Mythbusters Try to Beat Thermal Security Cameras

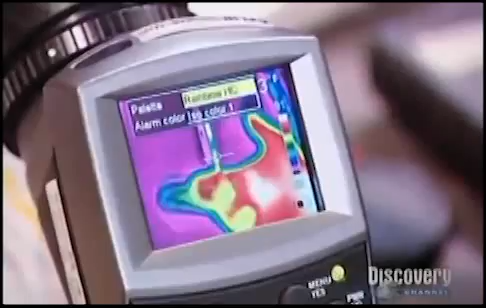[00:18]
All people emit infrared energy in the form of heat.
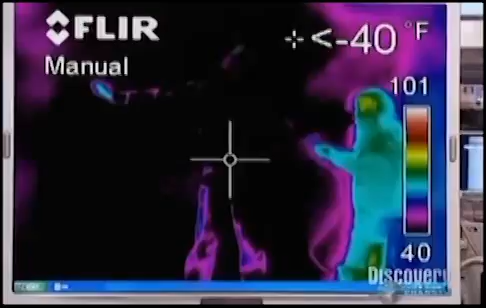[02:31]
Great. Go for it. Okay. Alarm is armed.
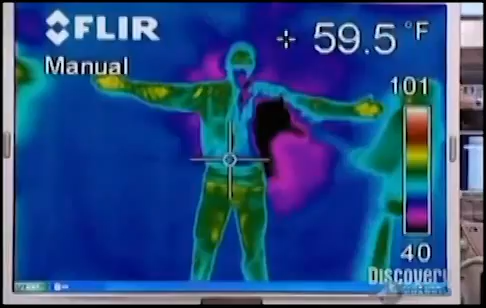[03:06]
On screen: spot 59.5°F
Chilling Torrey with a CO2 fire extinguisher didn't make him thermically disappear.
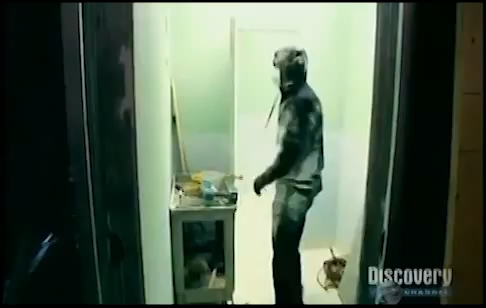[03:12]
So now, the team is diving headlong into a new tactic that might.
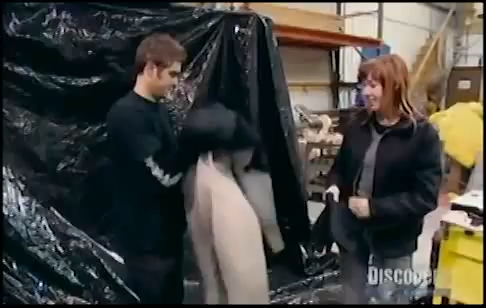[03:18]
Up next is a neoprene suit.
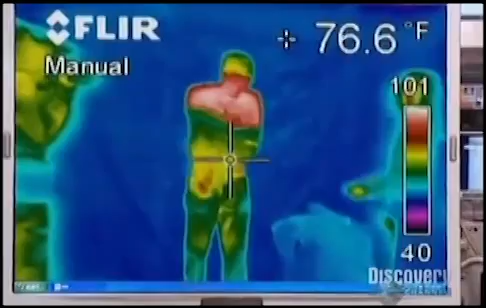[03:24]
On screen: spot 76.6°F
And hopefully that will mask his thermal signature. The neoprene suit aims to tackle this myth in a different way. Wherever the neoprene crosses you, it's like it disappears.
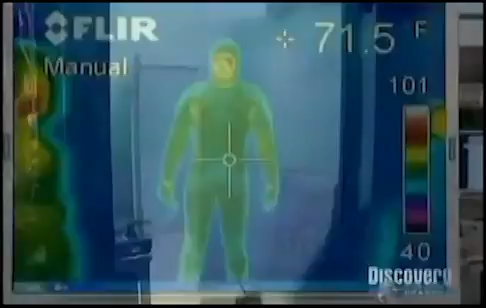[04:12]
On screen: spot 71.5°F
When you first started, this suit was totally blue and blended into the background perfectly.
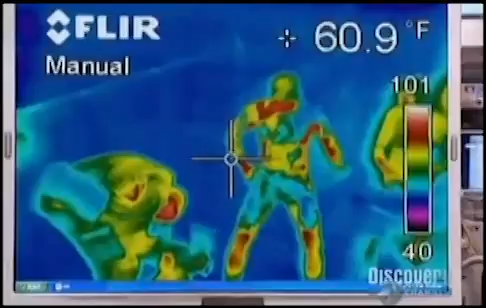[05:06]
On screen: spot 60.9°F
The mud body mask is masking Torrey's thermal signature. He's slowly blending in with the background. Are you trying not to shove it in my ear canal?
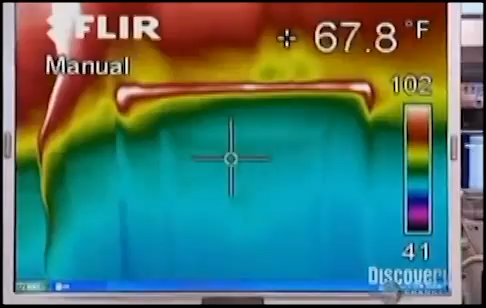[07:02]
On screen: spot 67.8°F
is a huge hot stream just flowing right past it, dumping into the room and setting off the sensor.
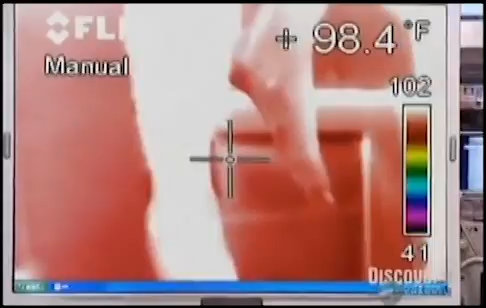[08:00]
On screen: spot 98.4°F
It seems that this sensor is just too sensitive. Even a near-naked Grant can't sneak past.
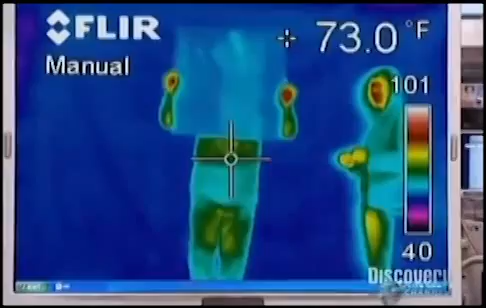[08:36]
On screen: spot 73.0°F
Walk towards the camera with it. The glass works like a charm. Everything it covers is thermically invisible.
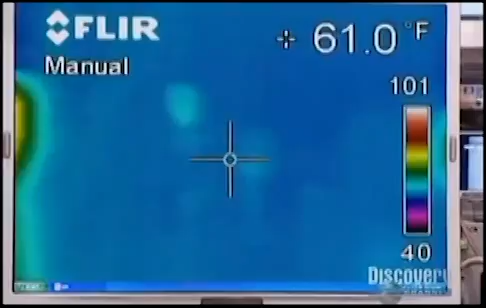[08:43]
On screen: spot 61.0°F
Well, the big pane of glass worked great, but the only problem is carrying a big pane of glass through a duct or wherever you're trying to break in probably wouldn't be very practical.